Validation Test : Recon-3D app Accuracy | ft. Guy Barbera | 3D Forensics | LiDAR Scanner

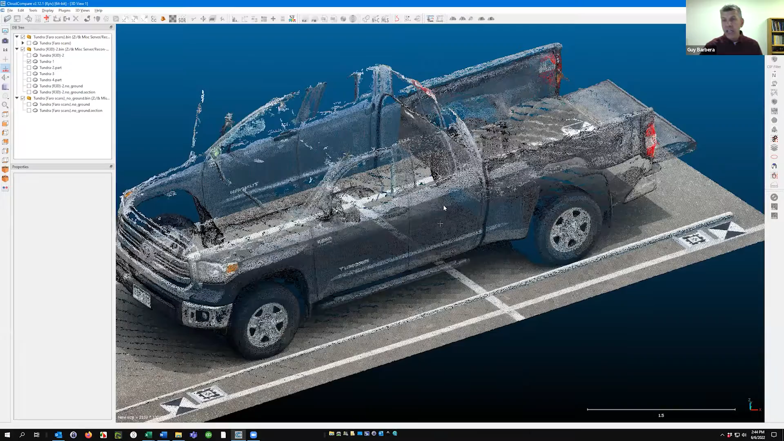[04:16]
this is one scan this was kind of my base scan because I spent a lot of time scanning the ground
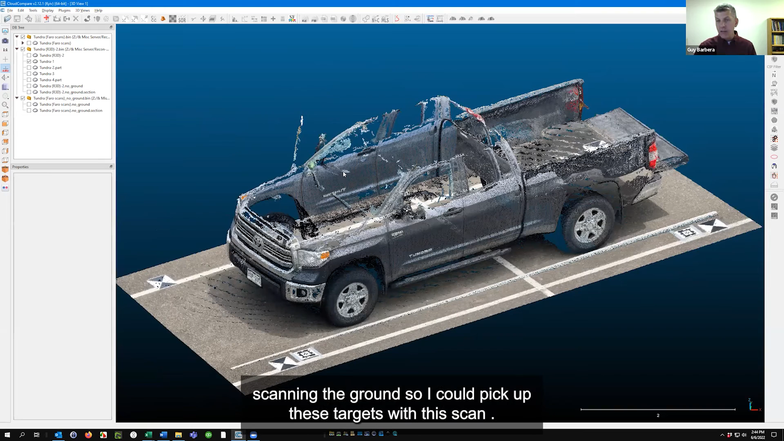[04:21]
so I could pick up these targets with this scan and then I just kept going successively higher
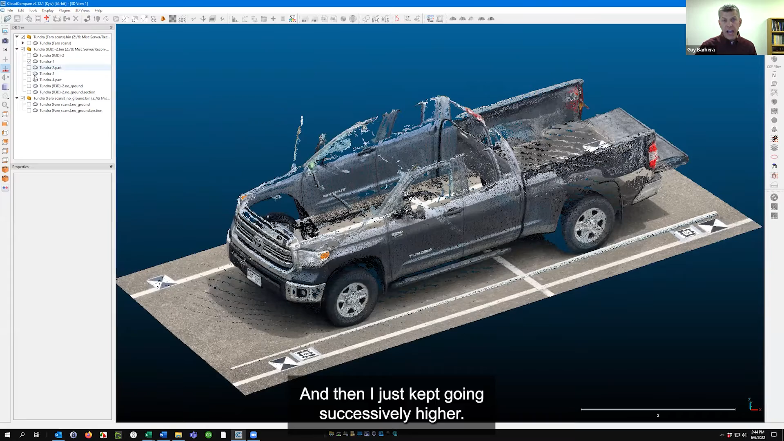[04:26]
you'll see you know the the fender the fender didn't didn't fill in at all on this scan nor did
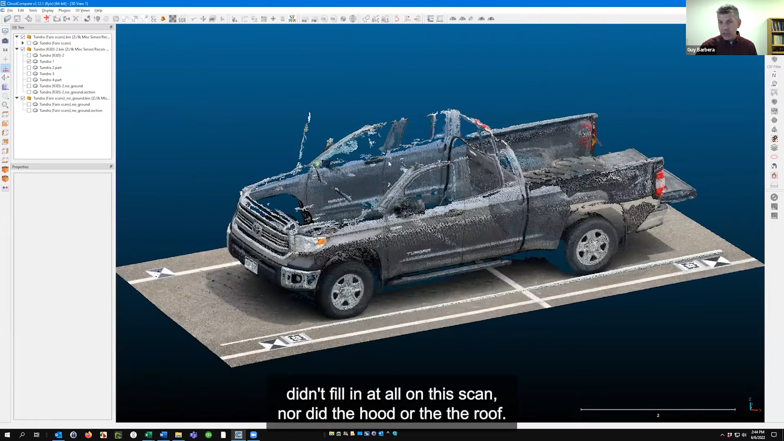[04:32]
the hood or the the roof and I just kept filling in with more scans going up
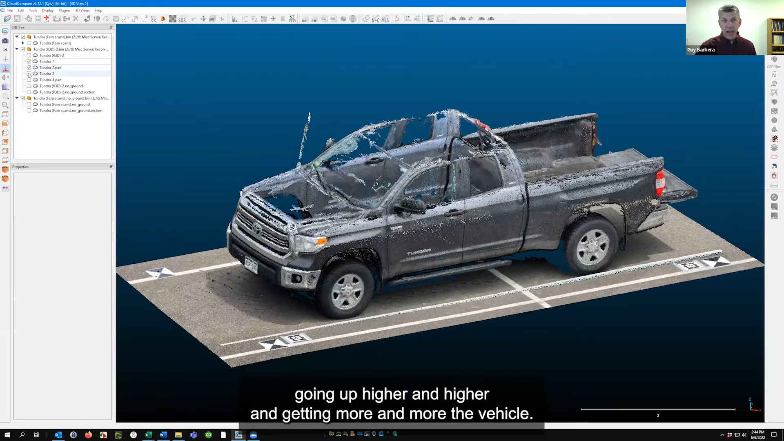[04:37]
higher and higher and getting more and more of the vehicle and then finally was able to pick up pick up the
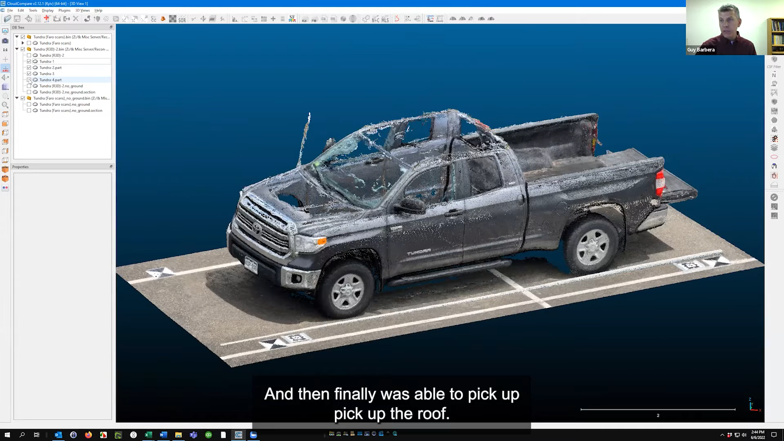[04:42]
roof I never I didn't do a good job this is this is literally the second vehicle scan I did and so I didn't do a good job of really leaning out
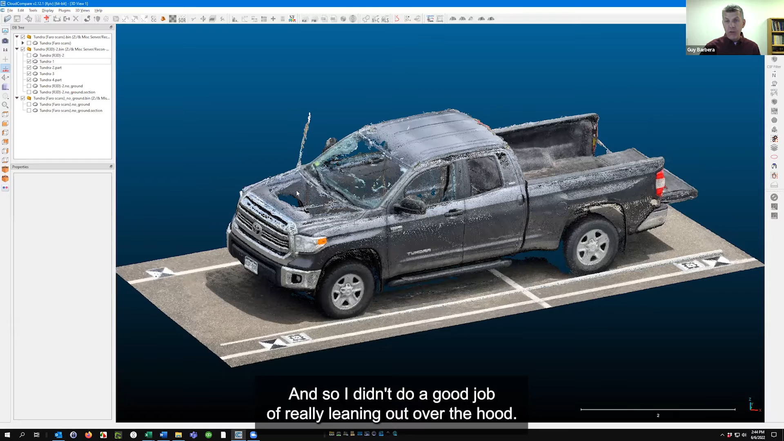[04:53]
over the hood so I never did quite fill the hood in so you know just something something to learn there so then um I used you know I'm brand new to cloud compare it's real easy to
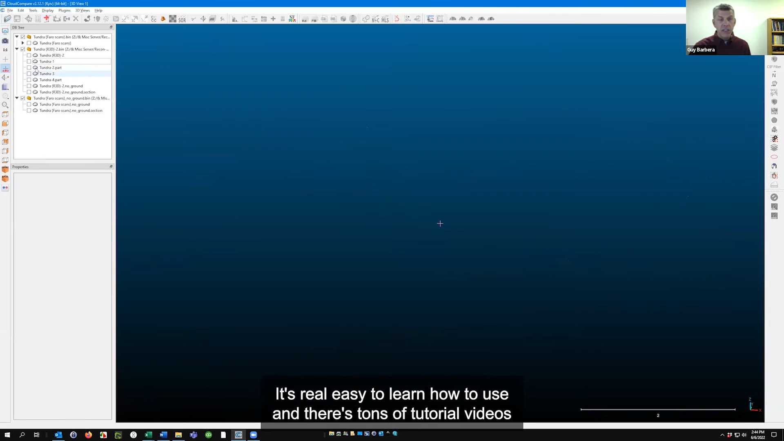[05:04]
learn how to use and there's tons of tutorial videos including Eugene's and other people's
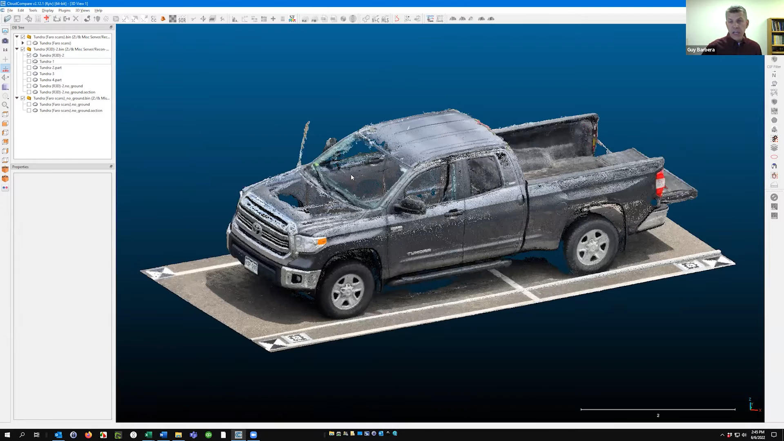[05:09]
um so then I you know I ended up with this and uh the the pharaoh
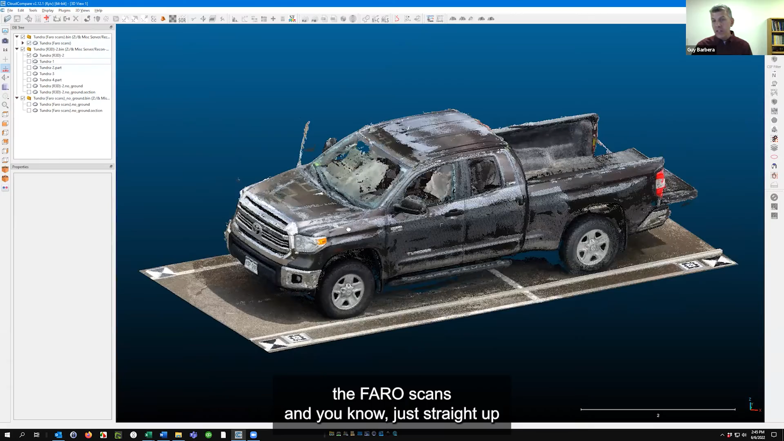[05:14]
scans and you know just straight up you can see that there's there's really
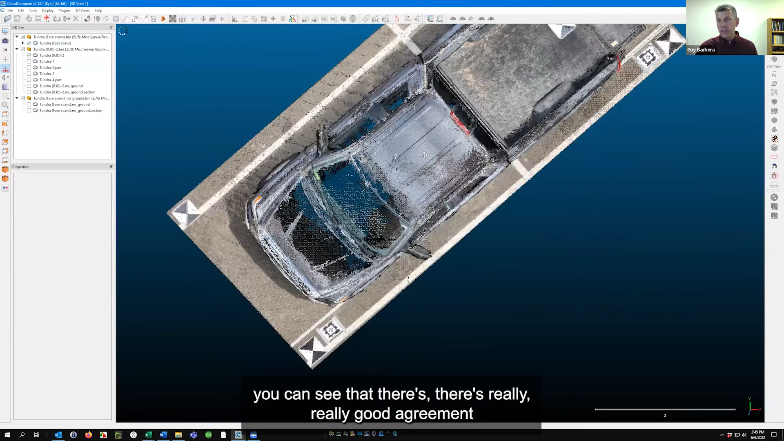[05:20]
really good agreement if you just kind of if I turn these on and off you just kind of watch the the
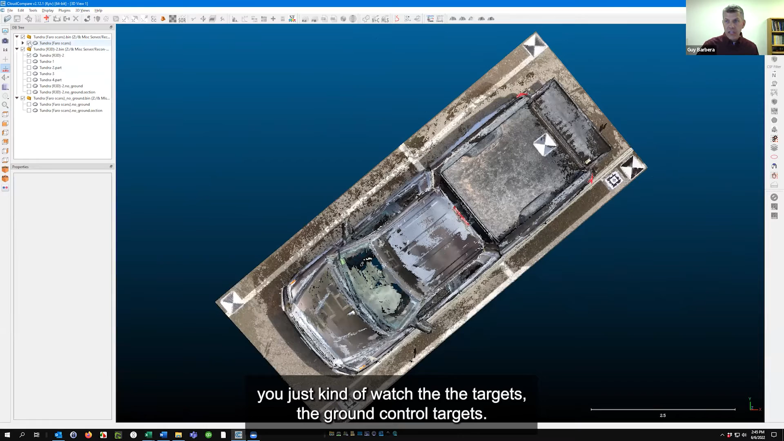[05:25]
targets the ground control targets you know they don't they don't move hardly at
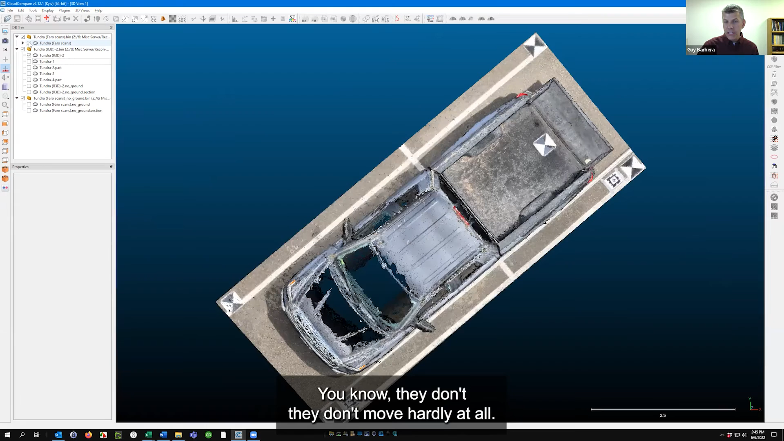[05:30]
all you're picking up slightly different pieces of them but the center points don't move at all
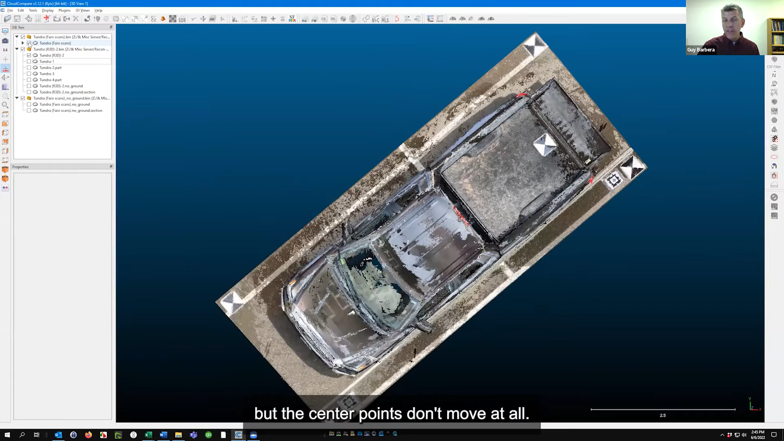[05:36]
so um one thing that I noticed I was really surprised about so that
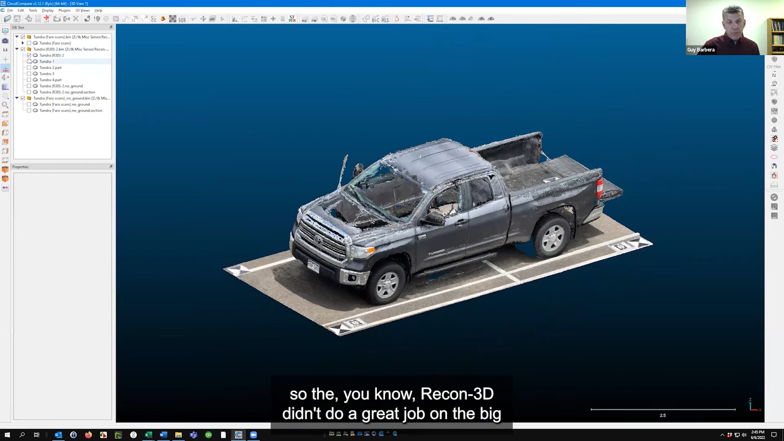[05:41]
you know recon 3d didn't do a great job on the big the big featureless you know panels which is really sorry which is really no surprise um
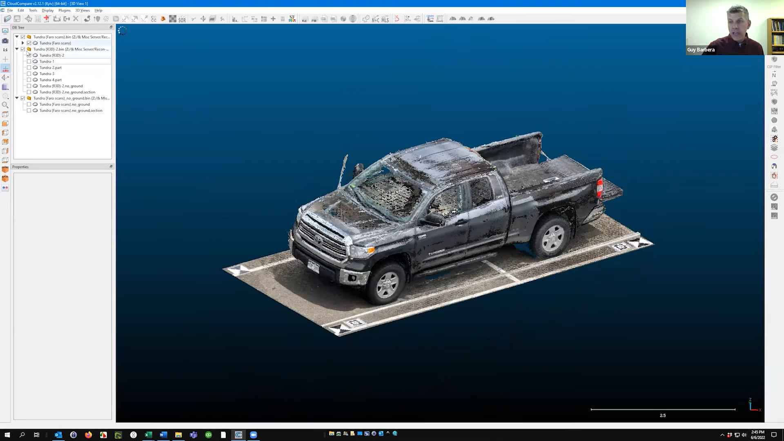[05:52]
the pharaoh did pretty good the pharaoh did a pretty good job of those um but what I was really
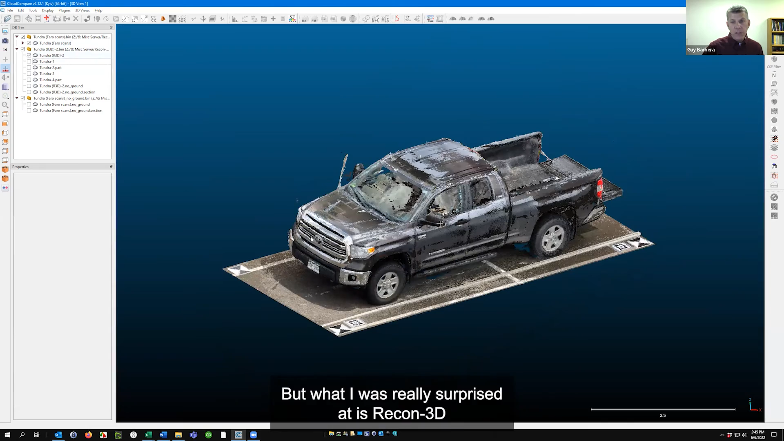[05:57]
surprised at is recon 3d did a really quite a fantastic job with the chrome which pharaoh
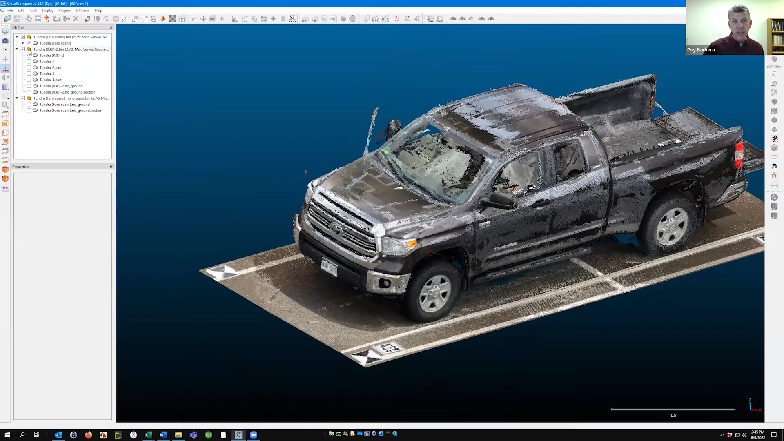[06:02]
pharaoh doesn't do you know doesn't doesn't do very well at all um see if
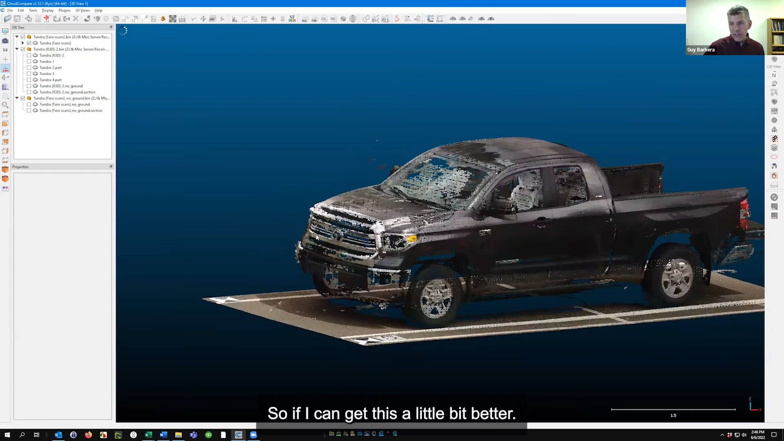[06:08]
I can get this a little bit better you just watch this stuff kind of fill in as I turn on
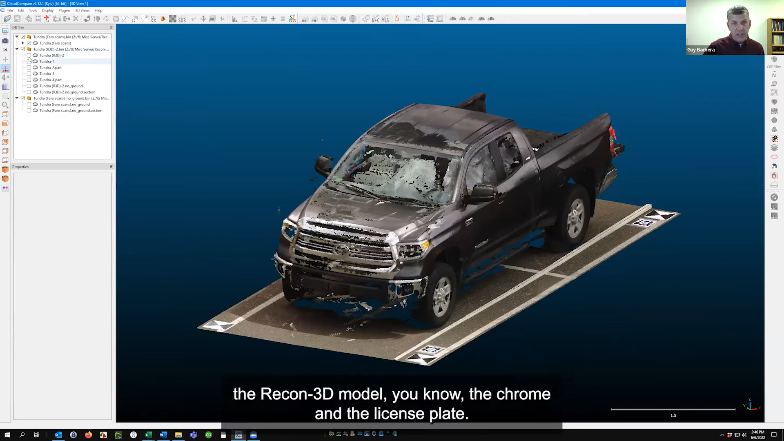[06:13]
the recon 3d model you know the chrome and the license plate license plate really filled
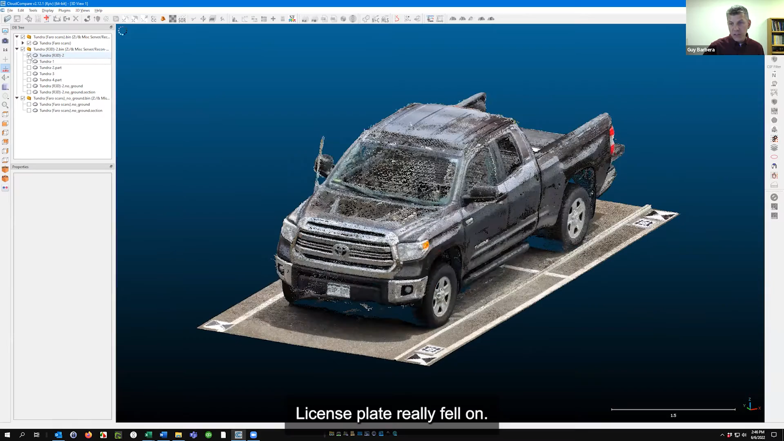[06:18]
in maybe that's because I got down lower than I did with the scanner but I was really quite impressed with that
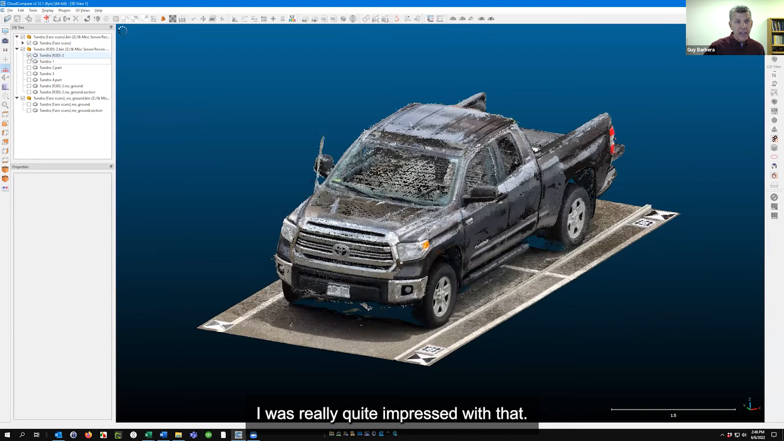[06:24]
so then after that I took out the ground um so that I was really doing a
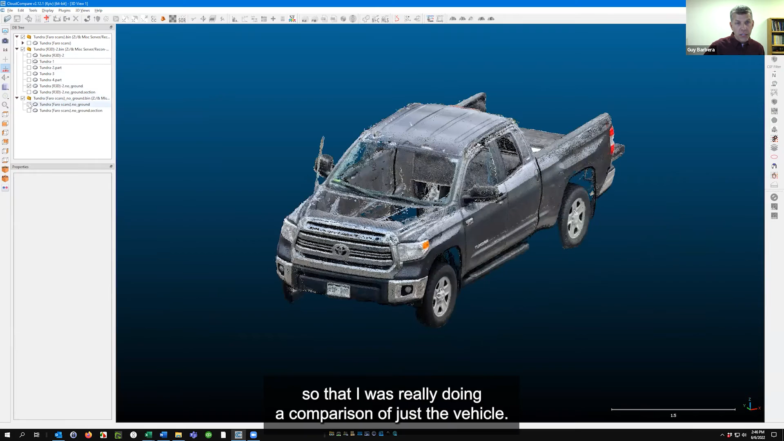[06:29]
comparison of just the vehicle so now I've cleaned up the ground I cleaned up some of the other points
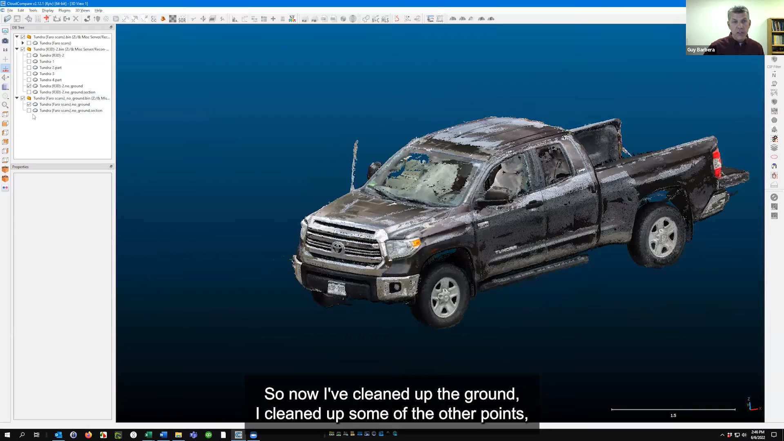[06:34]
and then I uh I watched Eugene's video on uh um cloud to
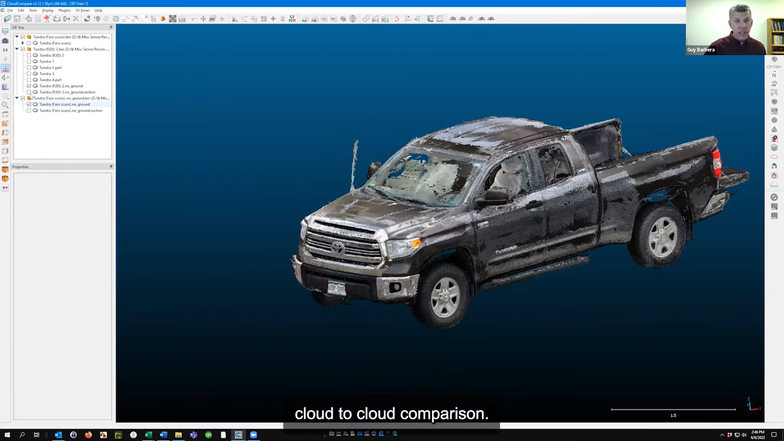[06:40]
cloud comparison so if I turn off the pharaoh
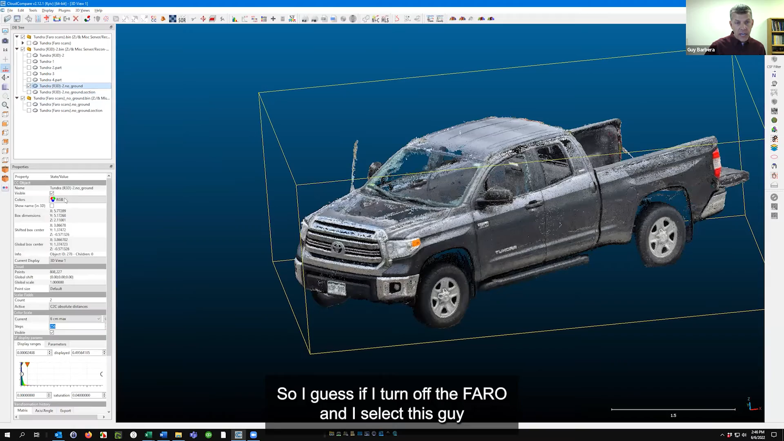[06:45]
and I select this guy and I go to the scalar field here I did the cloud to cloud comparison you can see the results are are really I thought they were really pretty good um in the areas as from from an accident reconstruction standpoint the areas that I'd really be interested in would be to be able to do a crush measurement you know or take vehicle dimensions and I you could easily get a wheel base off of this all of the blue is just a few millimeters um when you're starting to get green you're starting to get into
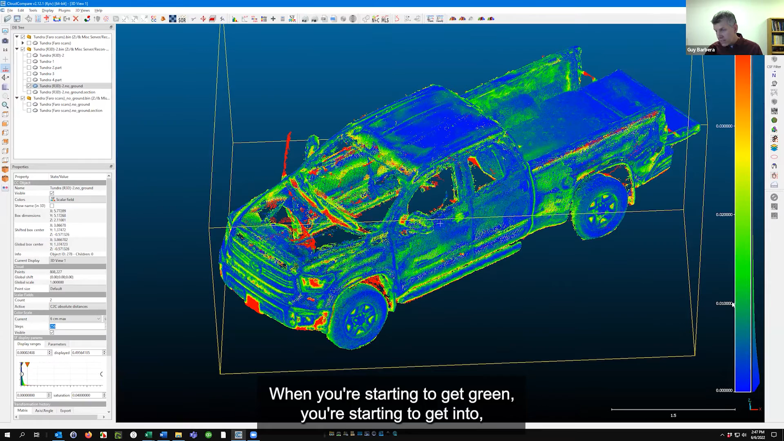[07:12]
you know eight nine ten ten millimeters so all of this blue stuff is is you know five millimeters or so to the to the pharaoh cloud um you know and the places
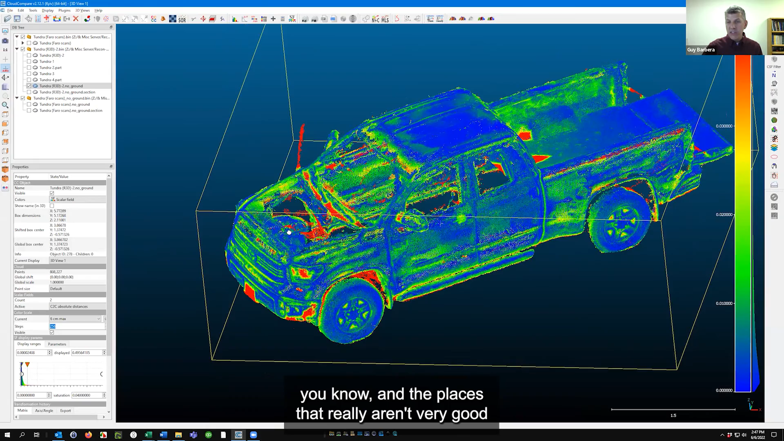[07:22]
that really aren't very good are are in the wheel wells where I don't care uh in the
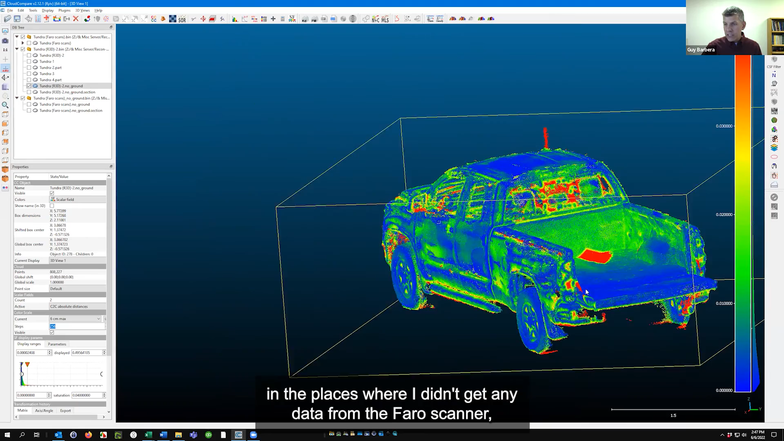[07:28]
places where I didn't get any data from the pharaoh scanner um a couple of places where you can